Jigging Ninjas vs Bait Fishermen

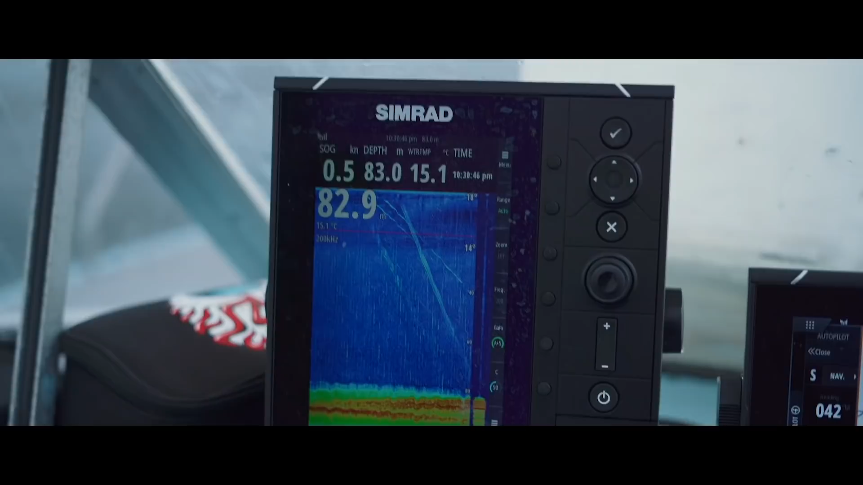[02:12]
On screen: water 15.1°C, speed 0.5 kn
so we've arrived at the reef we're in 87 metres of water we're off green cape Mick